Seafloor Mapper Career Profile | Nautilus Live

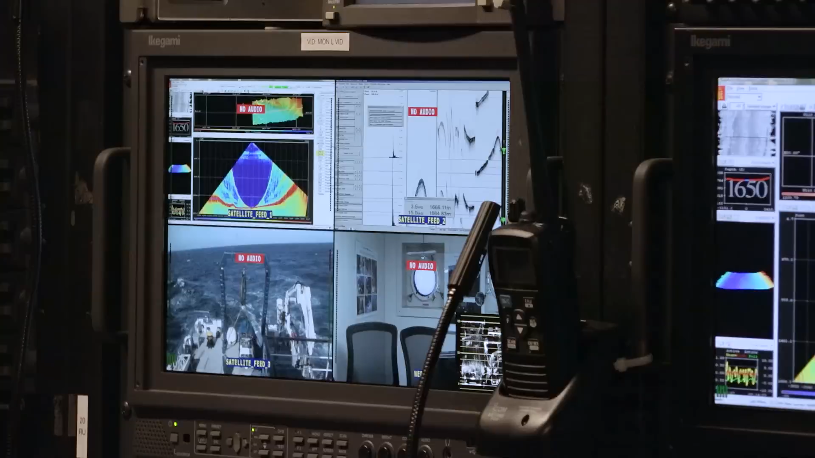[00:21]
The analogy now is to look on land and see all the things that we we can see in the progress
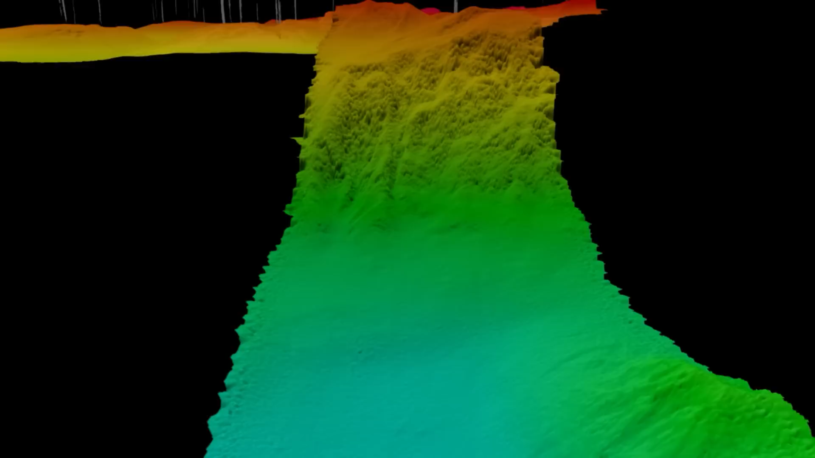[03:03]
Higher areas are colors like red, and darker areas are colors like blue, and so we get a little painted map of that on our computer screen as we go along.
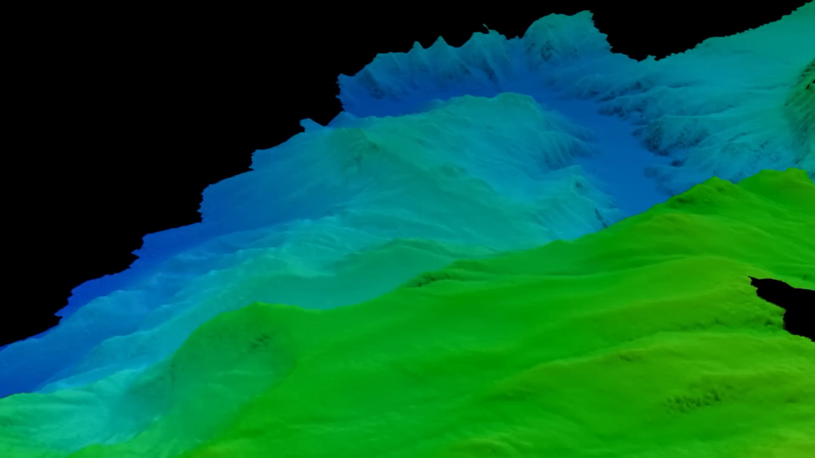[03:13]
That way we can go around, manipulate it, and find those particular mounds or troughs that look around the scene.
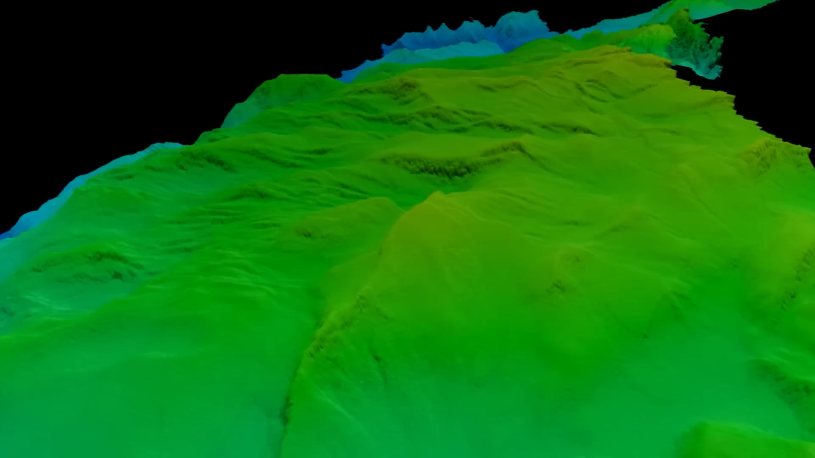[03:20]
We have a very robust operation. There's bulky data to be moved around.